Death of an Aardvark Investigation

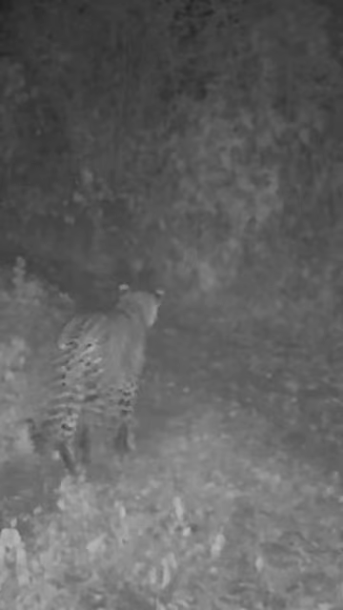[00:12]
Big cat sightings over the last few days here in House in the Wild have been extraordinary.
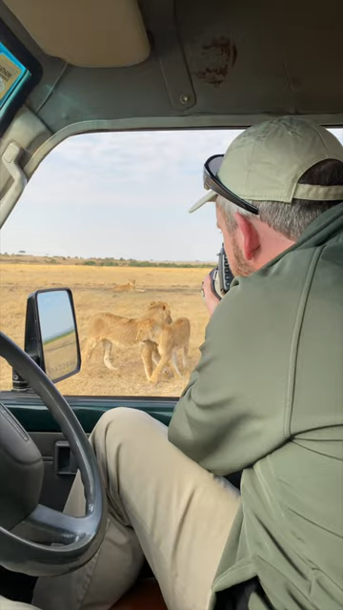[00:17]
We've been hearing lions every night, seeing leopards crossing the roads at night and as you know from a couple of days ago we showed really cool camera
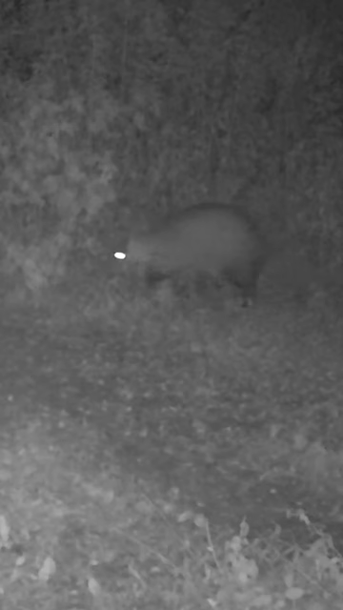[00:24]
trap footage of a whole lot of aardvarks including a mating pair.